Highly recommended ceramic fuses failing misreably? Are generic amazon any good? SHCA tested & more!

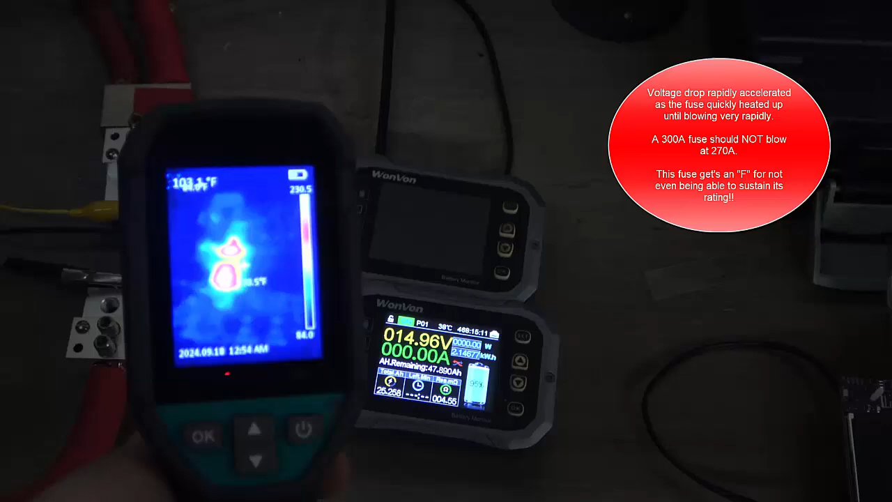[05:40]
And you can see there's the highest temperature is going to be up in the upper right hand corner that it's seeing,
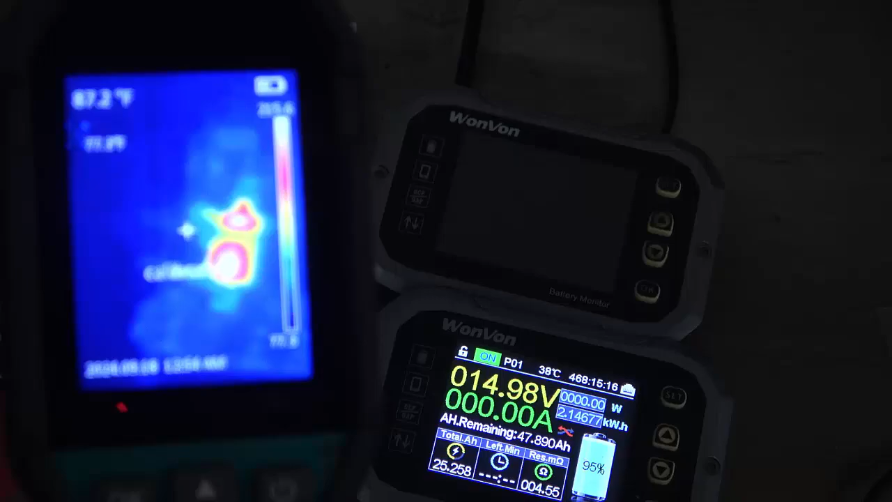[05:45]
so we are, well it's cooling down very quickly,
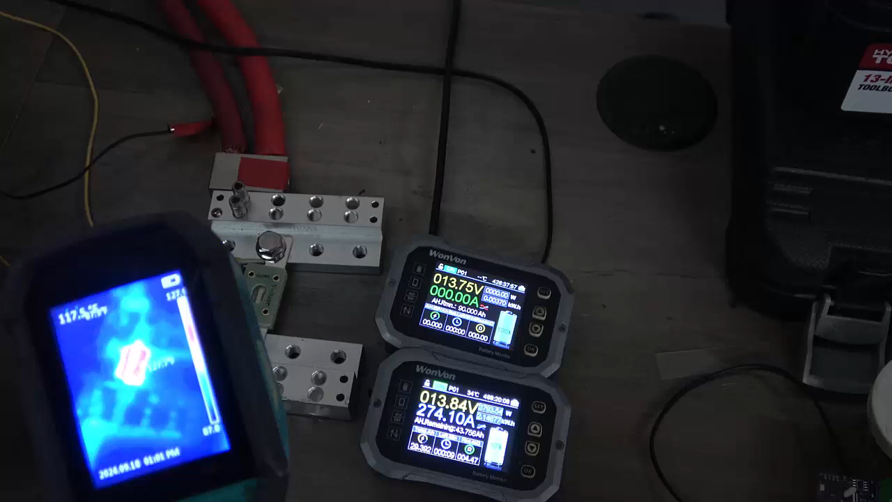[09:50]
That's actually up to about a hundred and twenty-five, but you can see we pulled 373 through this for,